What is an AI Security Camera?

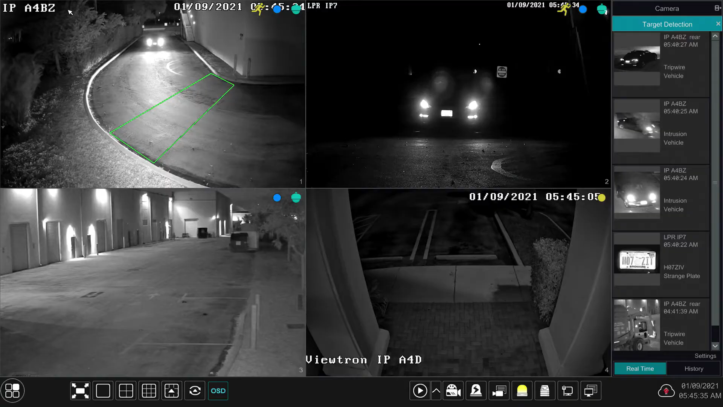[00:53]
And the two AI security cameras up top, they monitor this back area in back of our warehouse here. And I have those configured after hours to detect when vehicles and humans come through this area because really no one has any business back here when we're closed coming through this area.